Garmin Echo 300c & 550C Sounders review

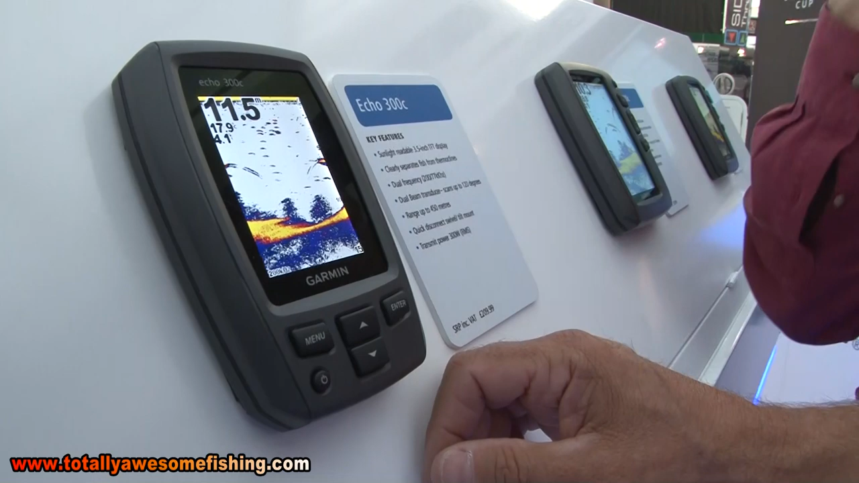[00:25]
OK, so you've got the menu button here, which gives you the choice of what you want. So various pages, so if you want to see different pages, so we can then move that up and down so we can have a zoom.
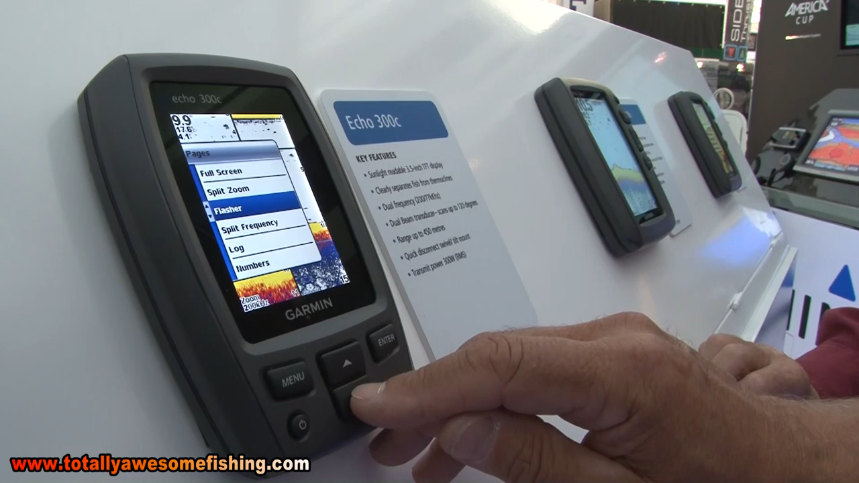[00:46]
Or you can just have a number screen if you want it, so you can get all the information up on there.
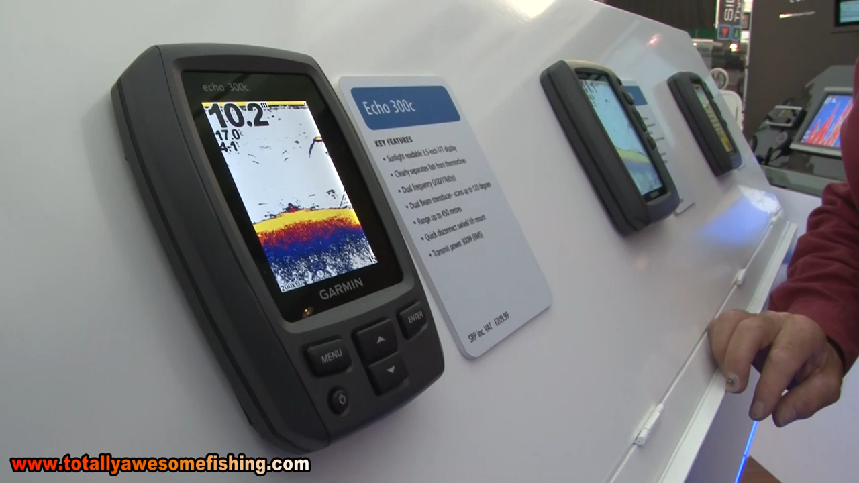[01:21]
Depending of course on what the salinity of the water is, but it's hard to give an exact depth on there. You've got temperature, you've got speed, if you've got the paddle wheel on there as well.
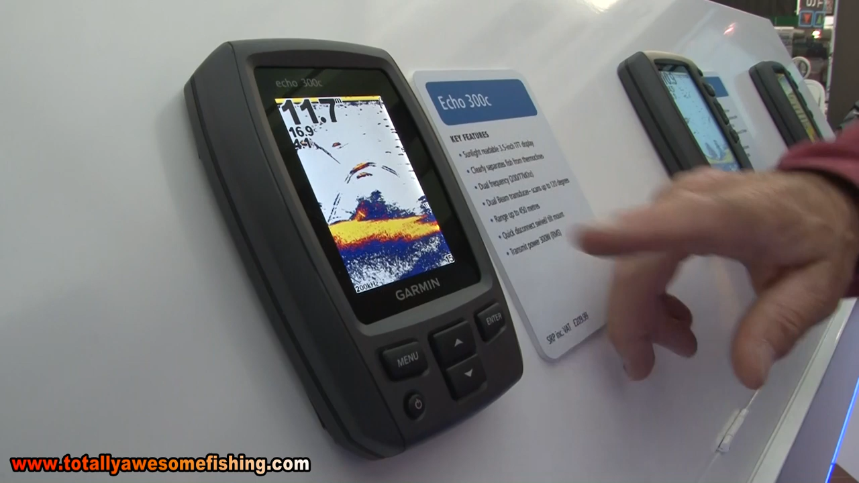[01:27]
Fish arches, these are fish arches, yeah.
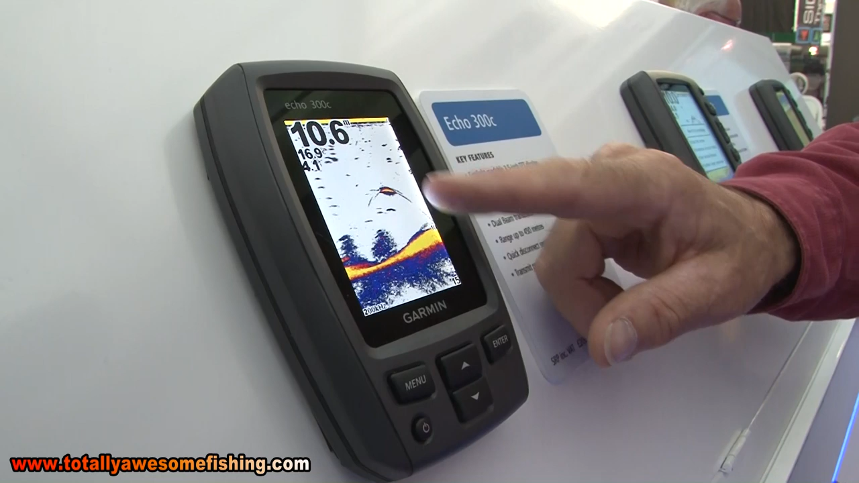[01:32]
That's, that's a fish, with a fish arches. The fish tend to be that sort of shape. And the difference between the yellow and the red?
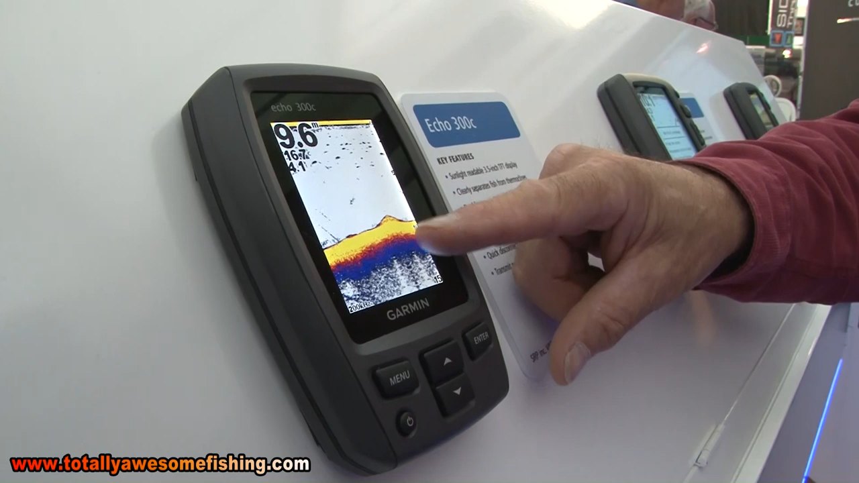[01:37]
It's the hardness of the bottom, that bit soft, muddy bottom you're looking at there.
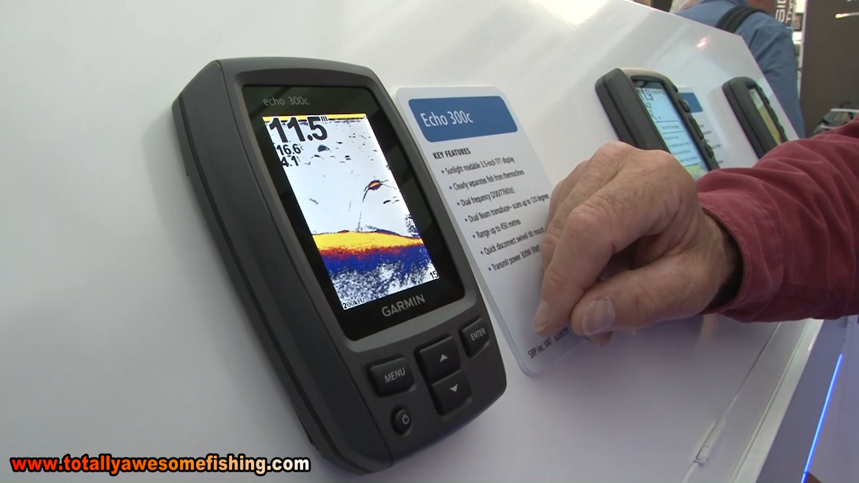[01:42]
But what you really want, this is what you're looking for. You see you've got the dip here, and then you've got the structure there.
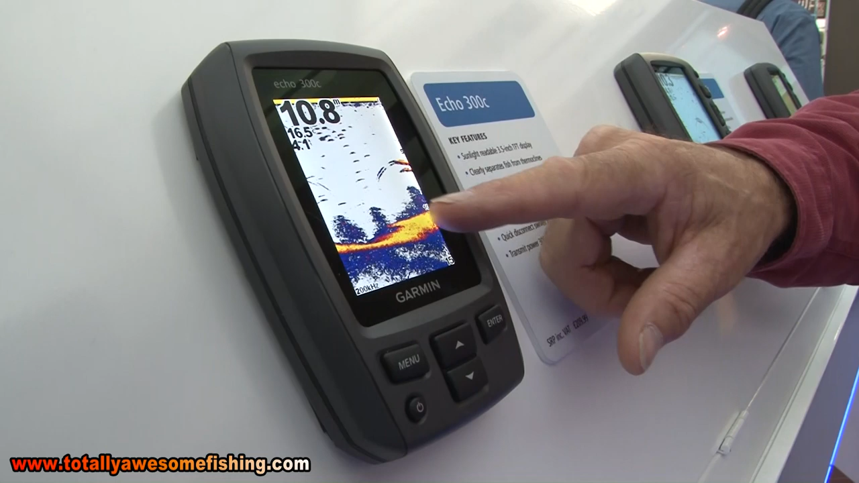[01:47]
Yeah, well this would be fish. With fish over. Yeah, yeah. This could be weed, it could be something, it's hard to say exactly what it is.
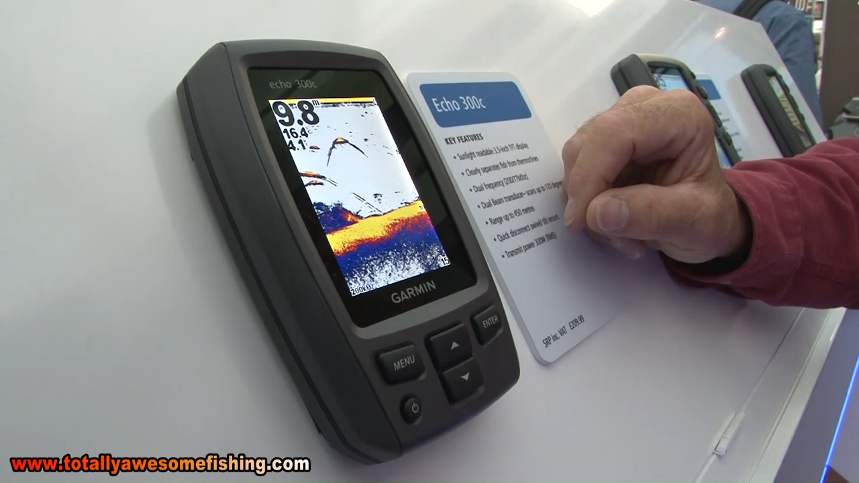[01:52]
As you know, the fish like to hide in holes and ground by wrecks and so on.
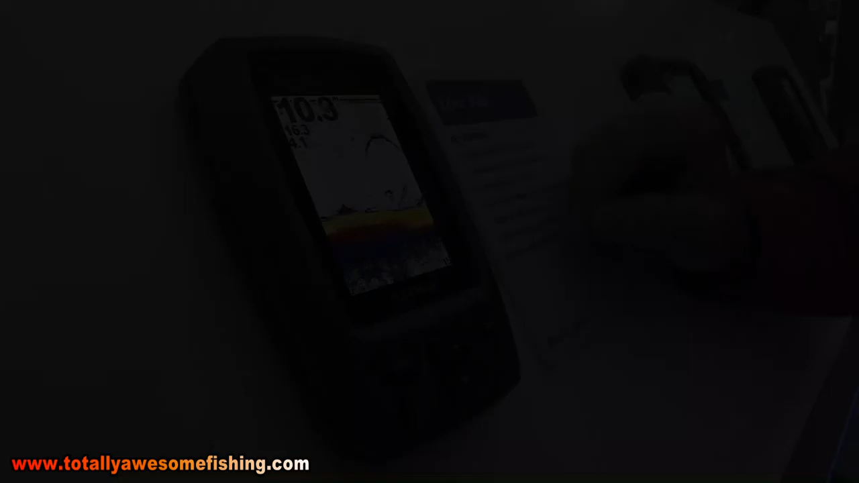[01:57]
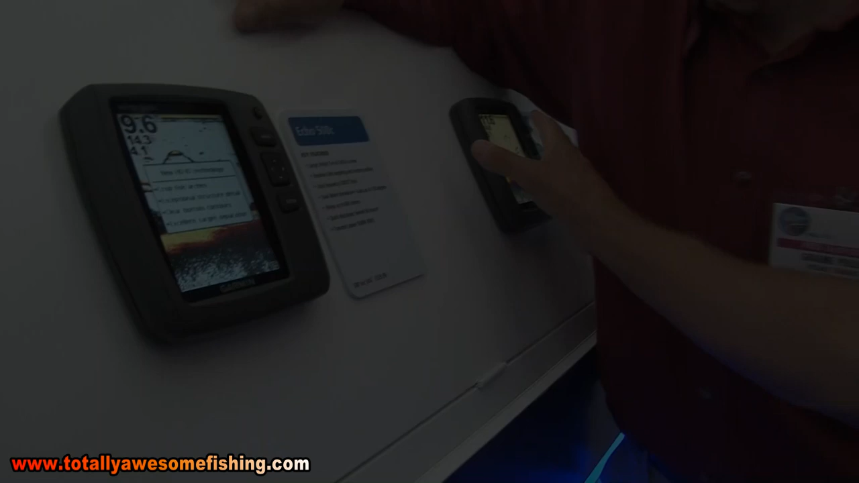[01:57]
The 550 and the 500 are identical. You'd probably be better off filming this one, because it's got a nicer screen to it.
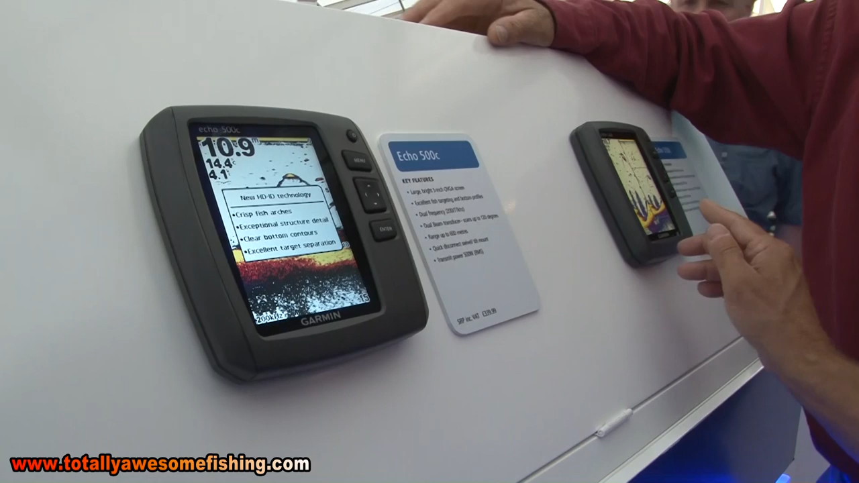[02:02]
This is the top end, they're doing the same. But basically, you've got your menu in there. We've got inter, so we've got, go up there to full screen.
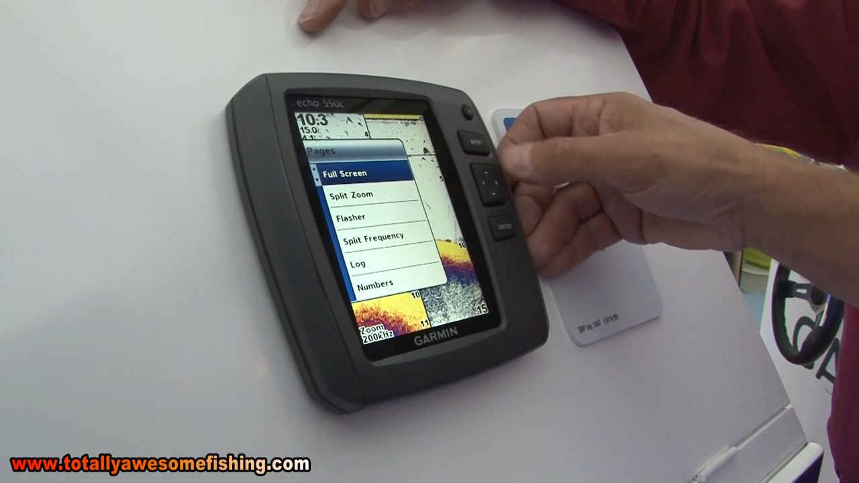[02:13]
There you go, there's a nice screen. Again, you can see this, you've got a dip here, and you've got some bait fish in here. You've got bigger fish up here, some small fish up here.
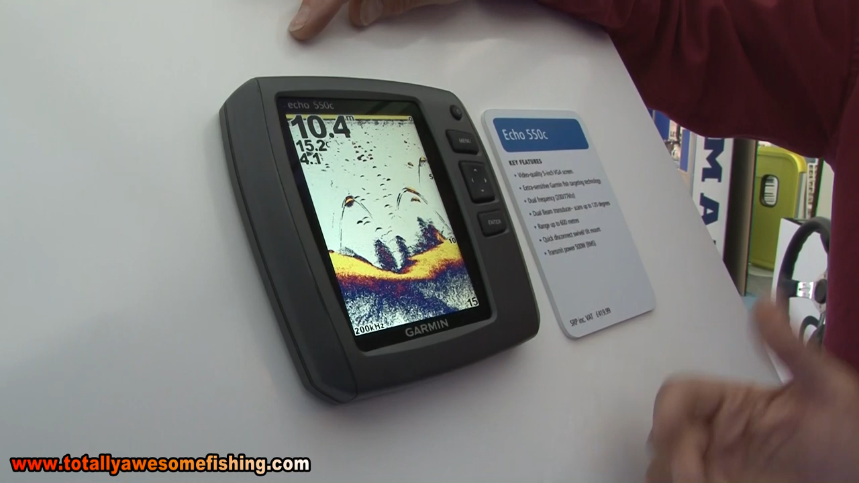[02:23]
On screen: water 15.2°C
That's what we're looking at on the whole thing. And these could be shoal fish, mackerel, something like that. Yeah, well that's probably these kinds up here. I mean, everything you see in the water, it doesn't necessarily mean it's a fish, but it could be weed or something like that.
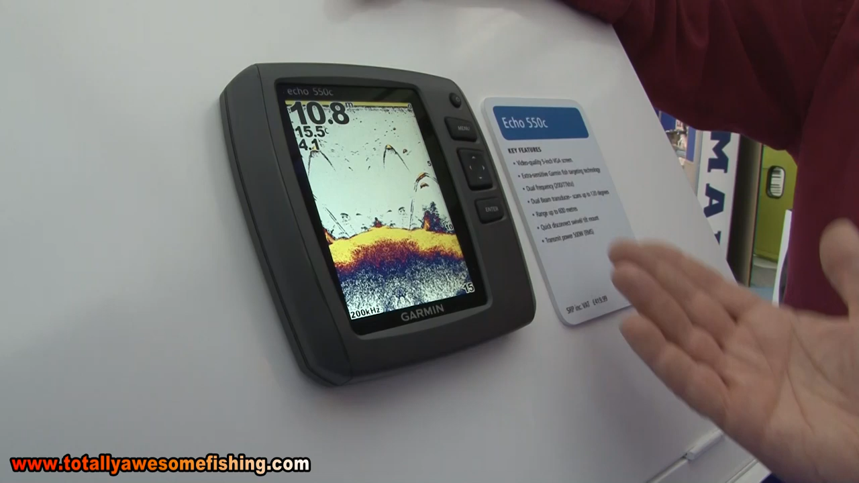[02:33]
A plastic bag in the solar. Yeah, you're not wrong. It could well be. But you've got a depth out on here, so you've got the constant reading of depth.